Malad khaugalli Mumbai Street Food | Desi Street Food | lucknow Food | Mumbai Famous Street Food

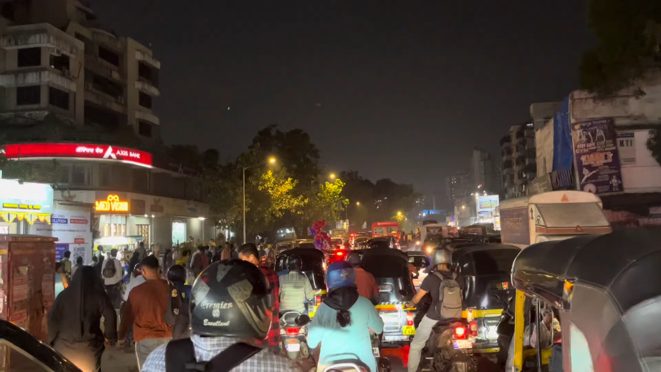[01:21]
बहुत ट्रैफिक था आज, बहुत ट्रैफिक था उधर।
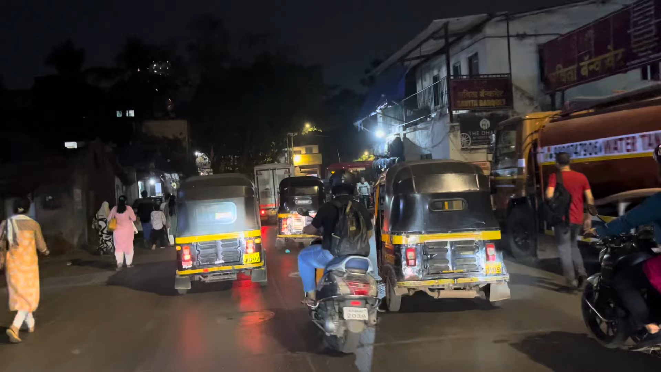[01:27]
तो अपन मलाड ईस्ट में आ गए गाइस। तो मलाड ईस्ट जाने का, तो मलाड सब्बे से हम नीचे जा रहे हैं।
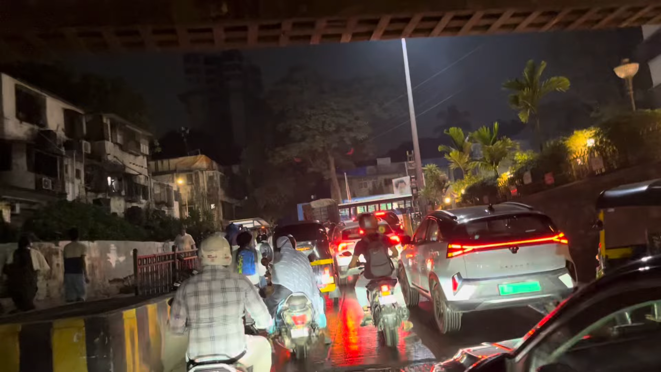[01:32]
तो मलाड सब्बे से डायरेक्ट आपको लेफ्ट में नेल देने का है। तो आ गए हम।